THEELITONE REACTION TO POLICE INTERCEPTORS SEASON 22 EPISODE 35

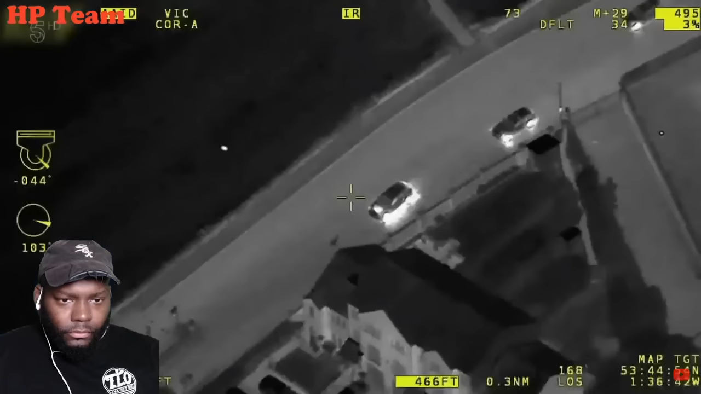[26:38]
Or... 10 past 3:01, it's still the A643 Victoria Road. You've got 6 units behind the vehicle. But the safest way to bring a pursuit to an end is by using a stinger.
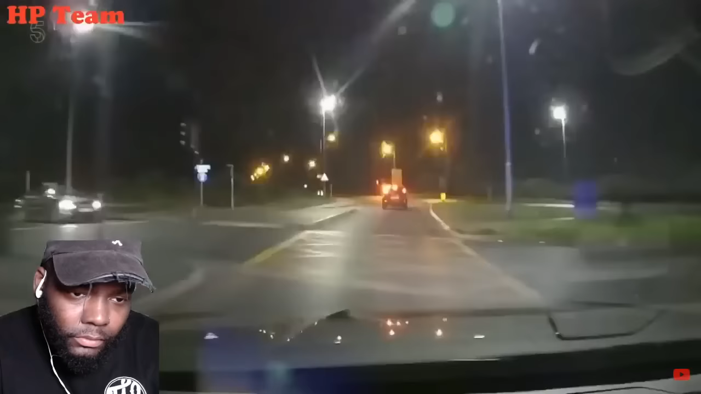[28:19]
The Audi is imminent. And there she blows, with a traffic car in hot pursuit. They move.
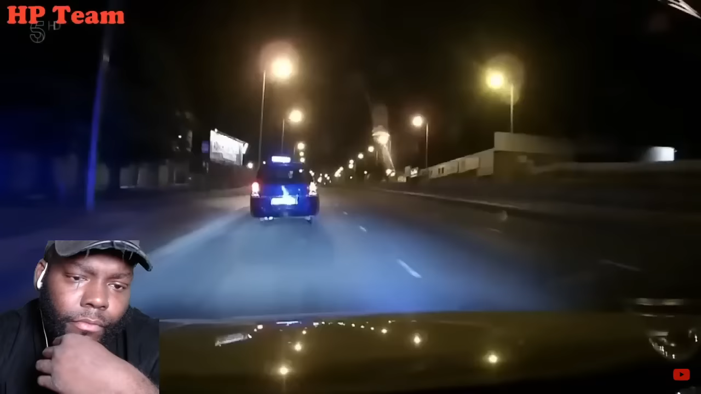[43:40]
like crawling along an empty road with the hazard lights on. Chap is comes to my attention. He's driving along, as you can see, with the hazard warning lights on, and it looks like both near side tyres are flat. And I think he's failing to stop. Steve adds his blues to the 1 a.m.